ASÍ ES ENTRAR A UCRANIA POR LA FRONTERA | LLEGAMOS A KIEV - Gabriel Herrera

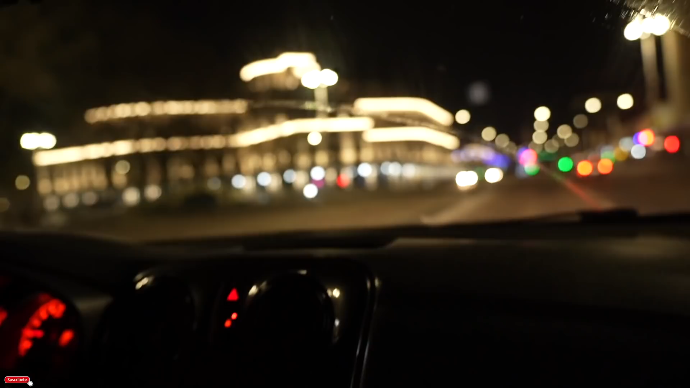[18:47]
Bueno, amigos, lo que no queríamos hacer, cruzar la frontera de noche, pues va a tener que ser, ya vamos camino allá, a la dirección del hotel.
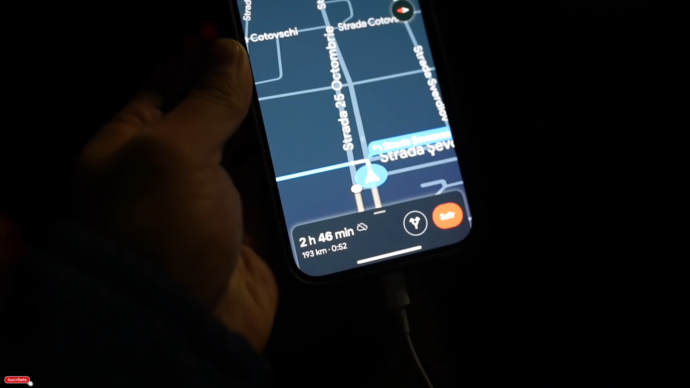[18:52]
Si llegamos a cruzar, faltan dos horas y cuarenta y cinco minutos desde acá.
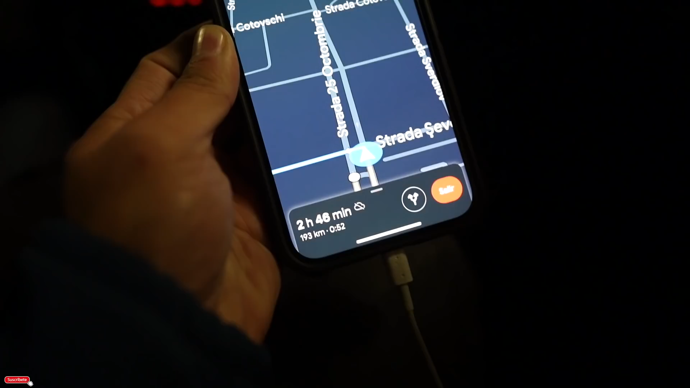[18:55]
Así que bueno, vamos a ver qué logramos.
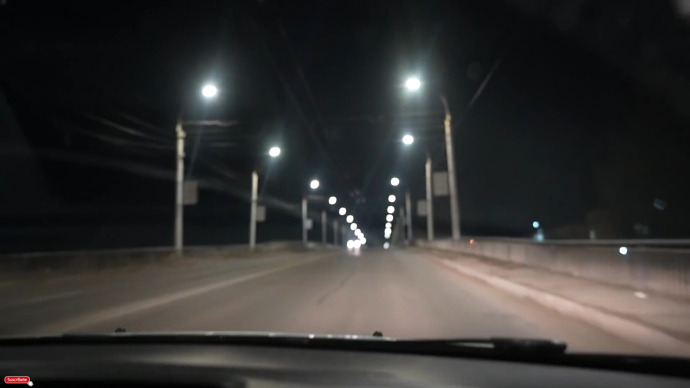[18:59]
Bueno, y como lo estuvimos sospechando desde temprano, andar solo con lo que tú andes de luz, porque en la carretera no hay nada. Miren eso, completamente oscura, simplemente con la luz que ilumina el carro. Miren eso, miren eso, nada de nada.
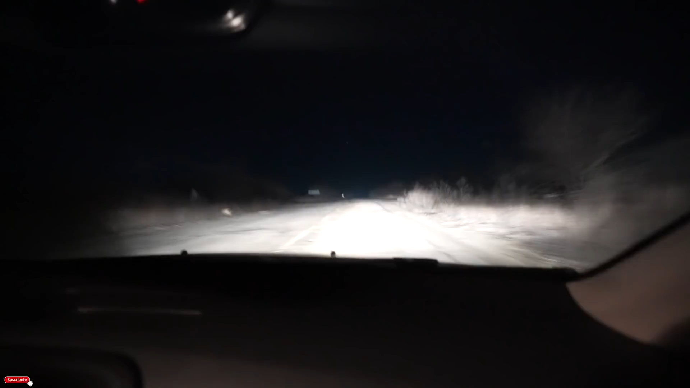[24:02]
Y miren, Ramón está muy concentrado porque la carretera es monte y culebra y oscuridad. Miren, no hay ni una señalización, no hay ni una lucecita que te guíe, no hay ni un... Nada, nada, nada. Lo más difícil es que la carretera está a 70 kilómetros por hora, pero aparecen baches como eso, que si vamos a 70 vamos a terminar más bien en la luna. Sí. Bueno, algo que debo comentar y que me parece curioso es que a pesar de todo lo que se está viviendo en Ucrania, a pesar de todas las noticias que se escuchan,
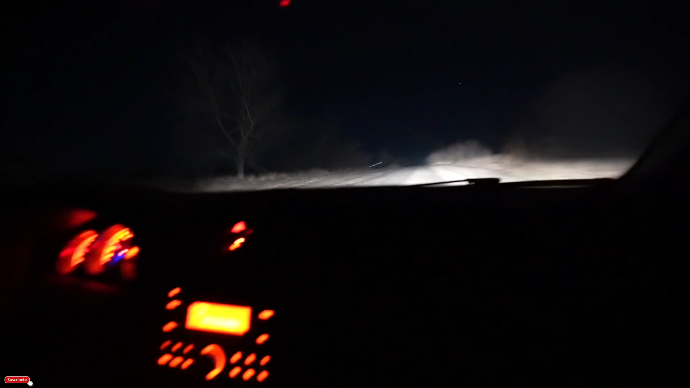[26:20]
estar sin ubicación podría ser muy, muy difícil. Bueno, ya aquí la vía mejoró un poco, está un poco en mejor estado y menos mal porque ya teníamos la espalda acabada. Bueno, amigos, para que tengan una idea de la ubicación donde estamos en este momento, estamos por esta zona de acá de Ucrania, Kiev, está para acá arriba y pues en esta zona por donde estamos, pues, como ustedes pueden ver,
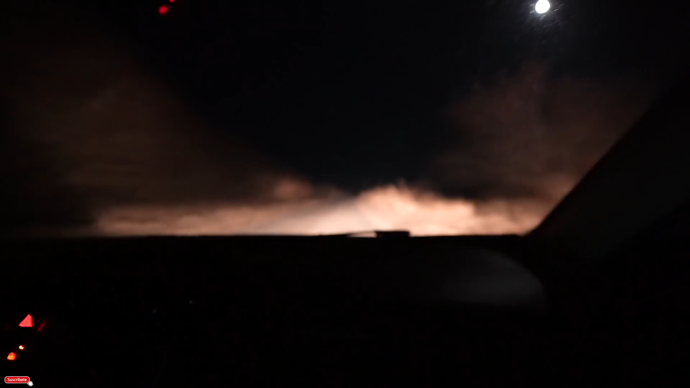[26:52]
no estaba pasando nada. Aquí, en este lado del país, pues, aparentemente no hay nada, cosa que se podría pensar de que vayamos a estar escuchando tiros,